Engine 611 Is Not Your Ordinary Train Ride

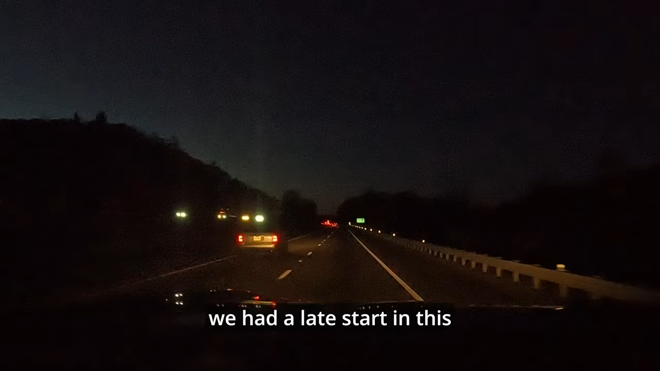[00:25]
But as you can see here, we have to drive through the night because we had a late start in this journey, which could have ended really badly.
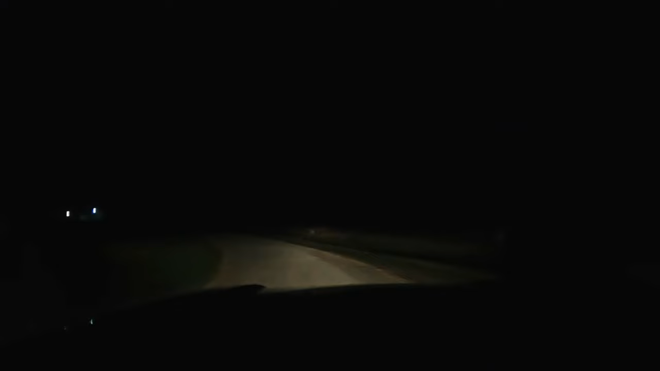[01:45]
Y'all, this may be some of the darkest roads we've ever been on.